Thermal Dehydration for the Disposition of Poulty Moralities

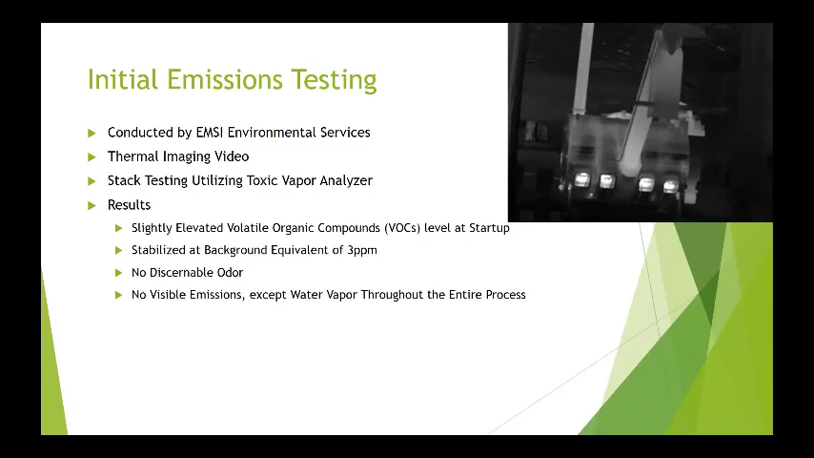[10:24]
and also talk stack testing using toxic vapor analyzer, standard EPA tool. Click on that little picture up above. This is the infrared, and see if we can see it. There you go. This is the infrared, and if you look up at the top of the stack, you'll start to see some water vapor.